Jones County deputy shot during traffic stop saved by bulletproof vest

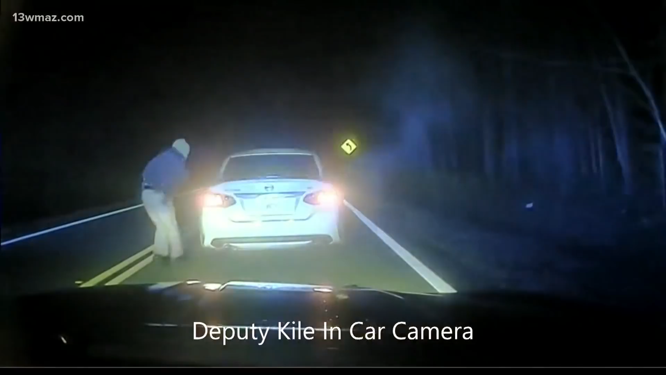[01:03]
Let's fire. Let's fire. Kyle calls for backup and Oliver takes off starting a chase. Kyle had been shot, but he never stopped the car.
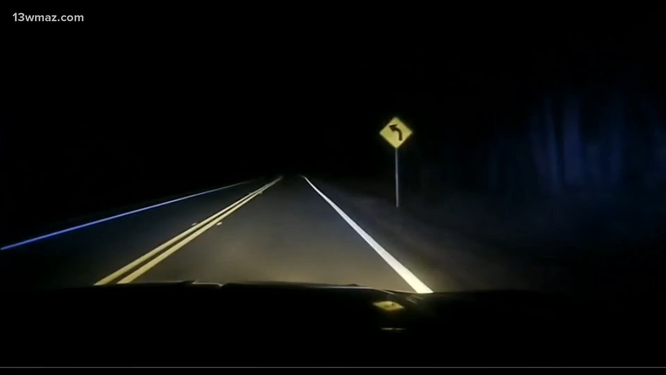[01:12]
He stayed in pursuit even while backup was still trying to catch up to the chase. You'll see that the deputy, he passes the ambulance that's actually coming to give him medical attention.